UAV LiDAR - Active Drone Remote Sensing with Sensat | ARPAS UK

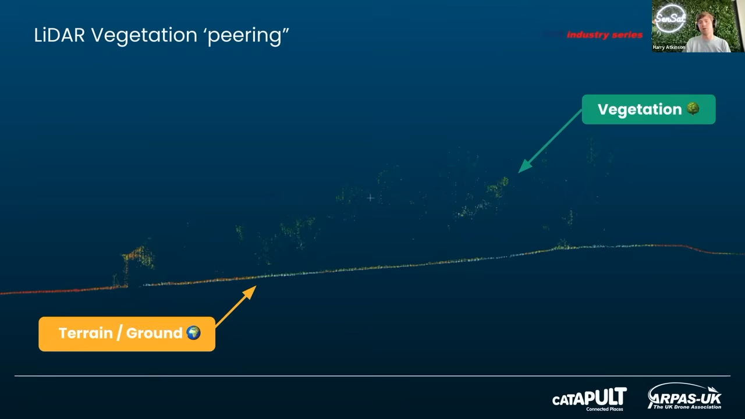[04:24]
And that's really the thing that us as surveyors and data capture specialists want to get. The trees and the vegetation aren't really that interesting to most people building things. And then here's an example of how lidar can be used to collect more accurate information on complex structures and sort of maybe like see-through structures like pylons. Whereas with photogrammetry, it's very difficult to do this with lidar.
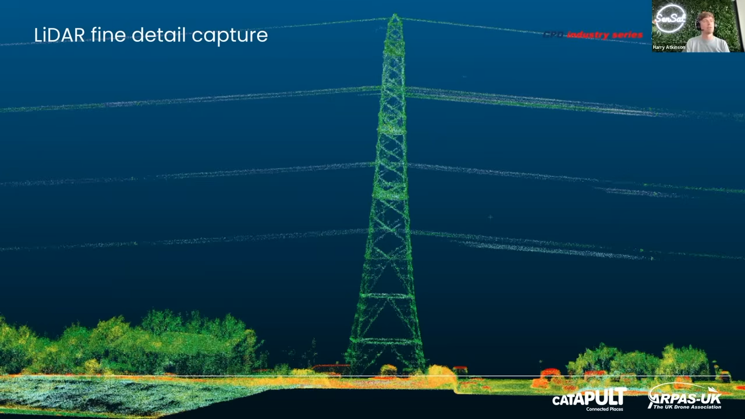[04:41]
It's really quite easy. You can see the detail you're getting on them. At that point, you're not sure.